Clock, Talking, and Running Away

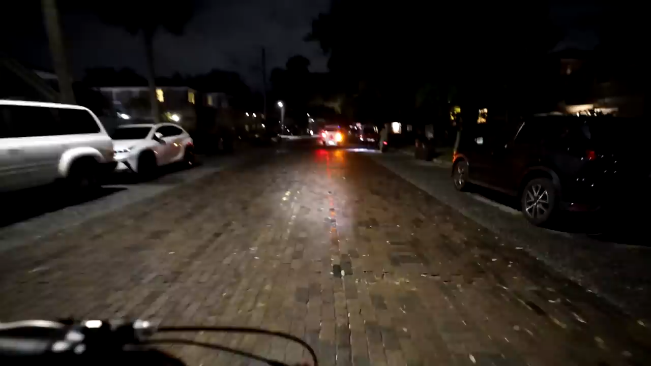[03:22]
This is the worst road ever. Oh my goodness, what the?
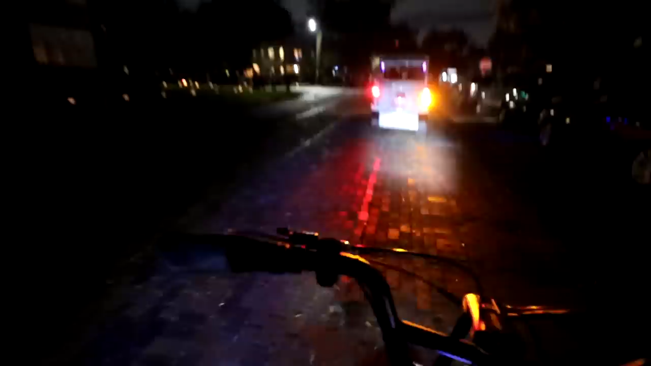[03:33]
Why would you ever turn down that road?